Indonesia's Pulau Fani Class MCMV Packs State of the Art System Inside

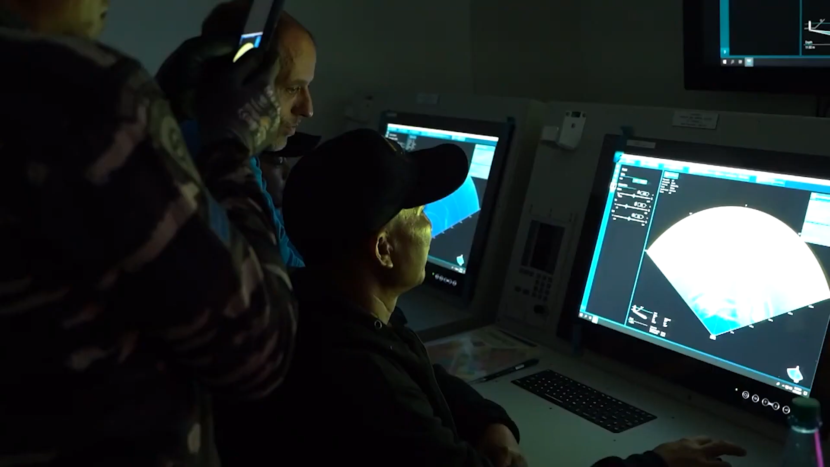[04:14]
Modul MCM di Pulao Fani mempunyai operasi untuk membuat, klasifikasi,